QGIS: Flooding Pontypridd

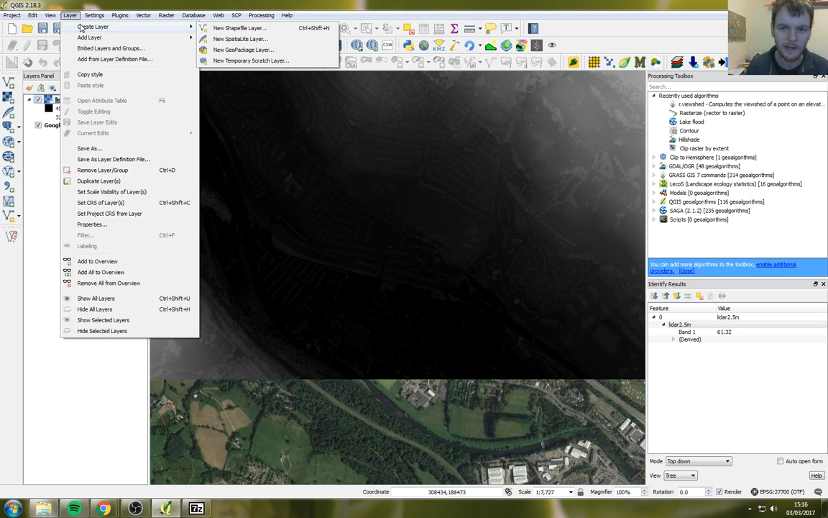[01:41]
So our new dam, when we make our new layer, is going to have to be 60 meters from sea level to the top of the dam. So let's make our new dam layer. Shapefile. Polygon. Let's have a new thing, height. And that's going to be a number.
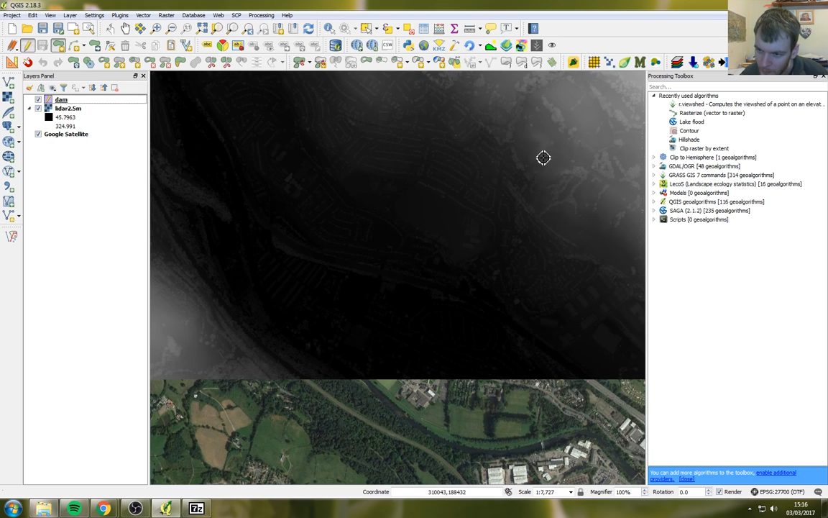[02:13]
Right. So we're going to make a 60 meter dam. Let's do this. I'm going to make it, let's make it dam shaped, why not? So like something like this maybe.
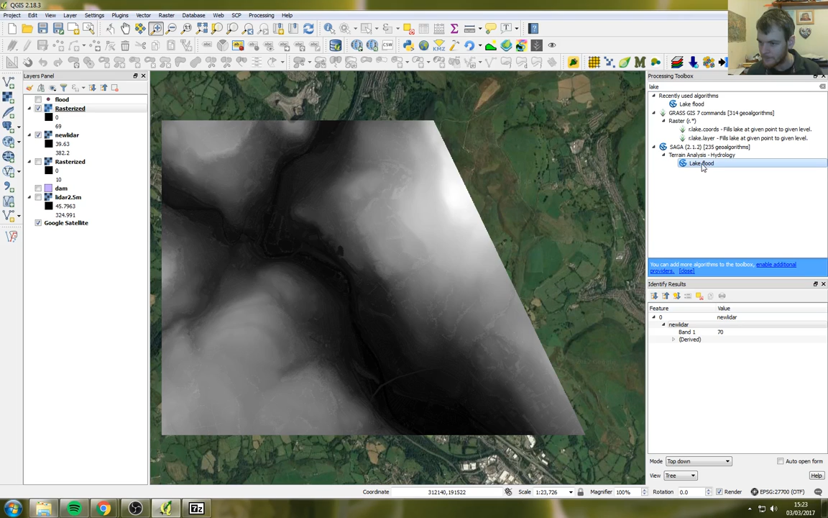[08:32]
Now I have already used it, but I'm going to find it anyway. There it is, Lake Flood. So our DEM, that's our elevation model. We're going to use our new LiDAR, that's the one with the dam.
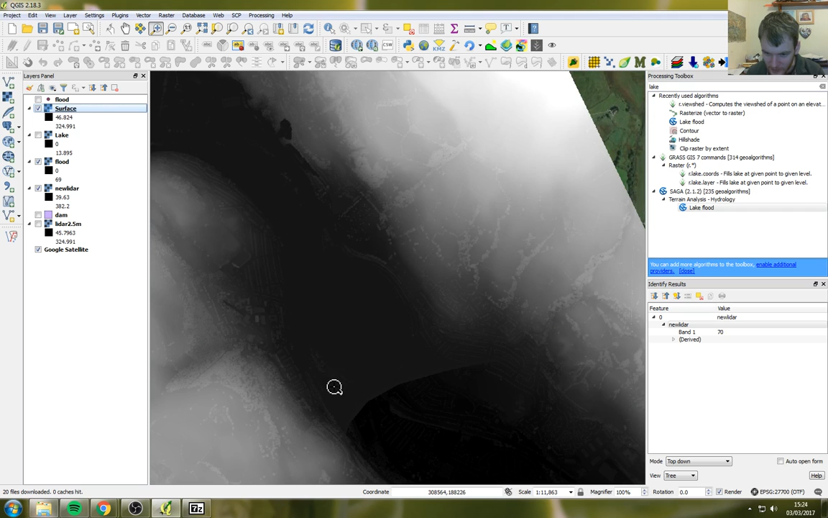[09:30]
Now we've got as well, so we've got our new digital elevation model,
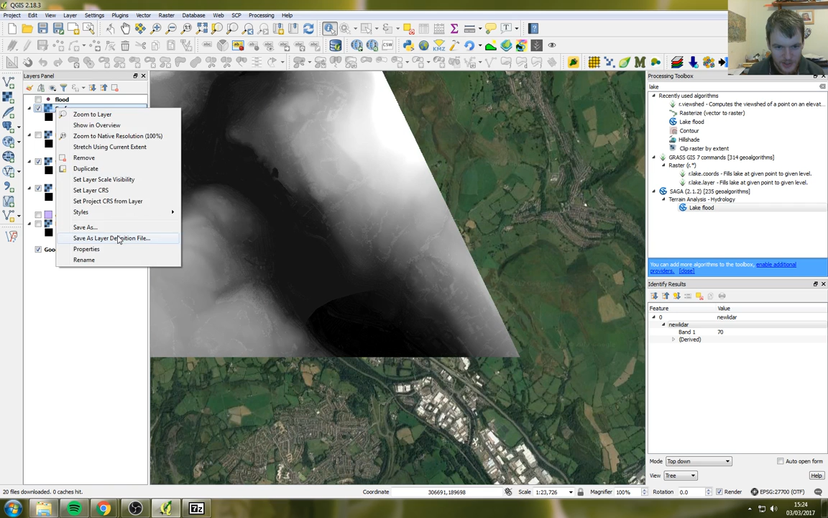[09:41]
which has just been created, which includes the new flooded area, which as you can see, Pontypridd is looking quite damp now.
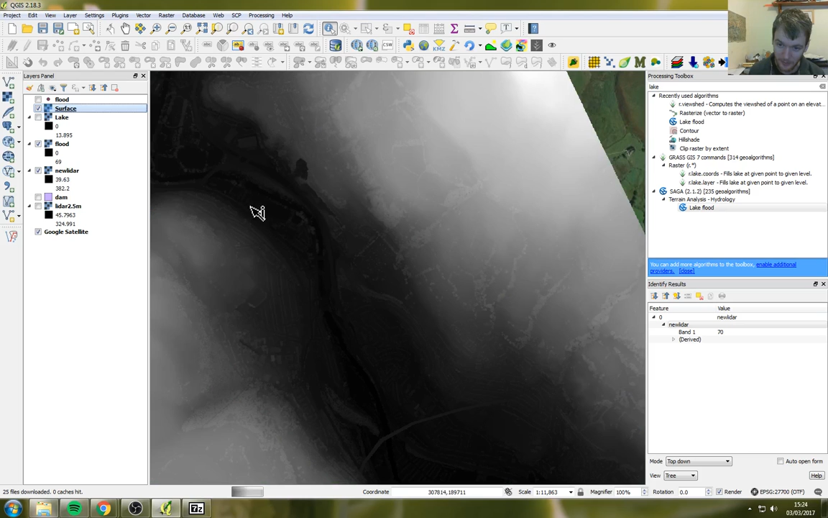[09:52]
Switch all this other stuff off. Looking quite damp. There's this must be an old LiDAR because there's Brown Lennox buildings. That's now Sainsbury's.
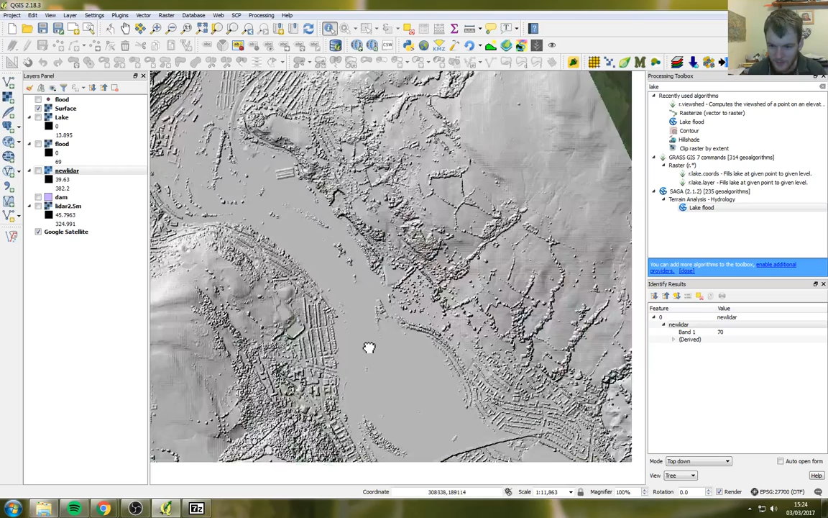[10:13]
Oh, it's looking very wet, isn't it? All the way into Kilvanath. Whoops. So, that's one of the things we've got. We've got our new digital surface model, and we've also got what the bottom of the lake would look like. So let's give that a nice colour.
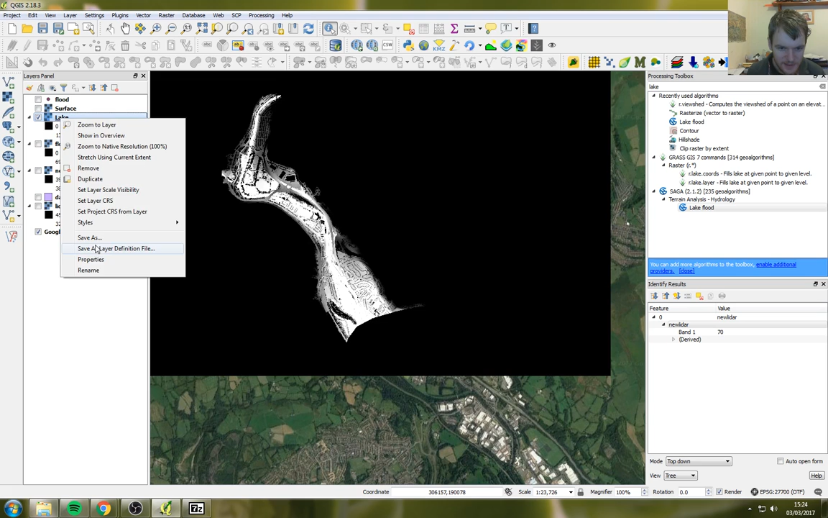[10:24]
Let's set zero as a transparency. So let's put that maybe a nice blue.